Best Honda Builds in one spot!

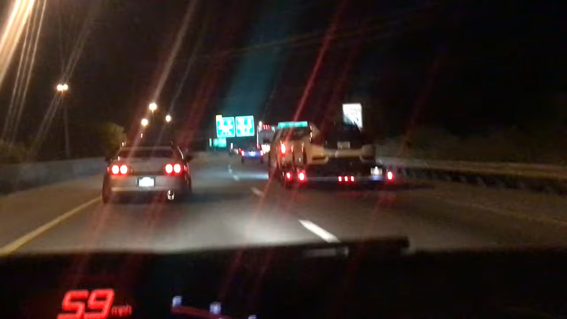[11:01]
That's the bag life we headed home guys and I ran into a few hondas I got a rsx type s in front of me and there is the h-day giveaway car right there the 10th gen So it's pretty cool. We're about to be in a new jersey right now